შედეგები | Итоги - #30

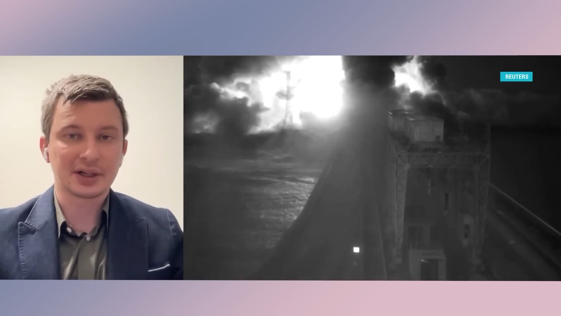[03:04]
აფეთქება რუსეთის ჯარმა მოაწყო, რათა დნიპროს სანაპიროებს შორის კავშირი დაერღვია. ეს რამდენიმე თვის წინ მოხდა.
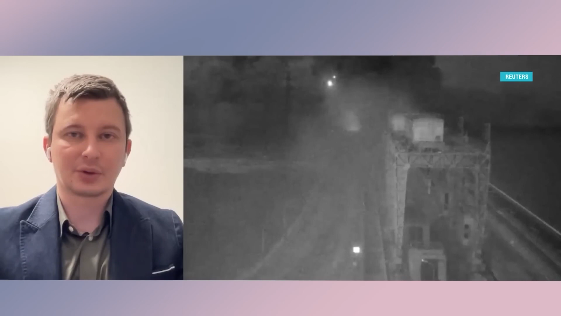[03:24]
დავინახეთ, რომ 11 ნოემბერს აფეთქების შემდეგ უმალვე ეგრეთ წოდებული ჯოჯგინა ამწე, რომელიც თავად კაშხალზე ზემოდან მდებარეობს, რომელიც წყლის რაბის ასაწევად გამოიყენება.